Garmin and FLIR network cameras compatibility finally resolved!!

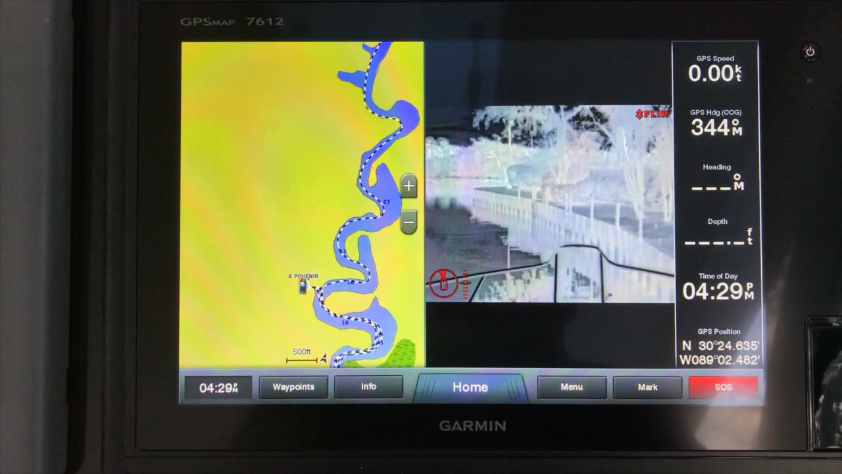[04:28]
you actually have your chart on the screen as well so
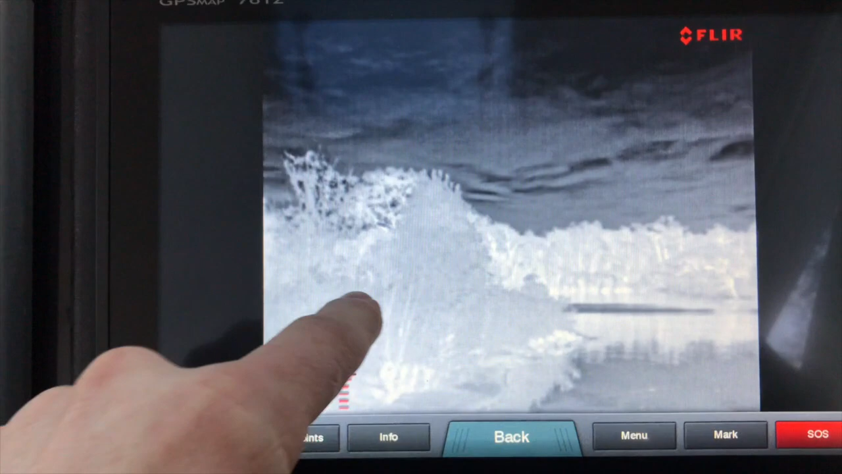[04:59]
fast back in front of me I can just hit the home but I'm gonna go right back to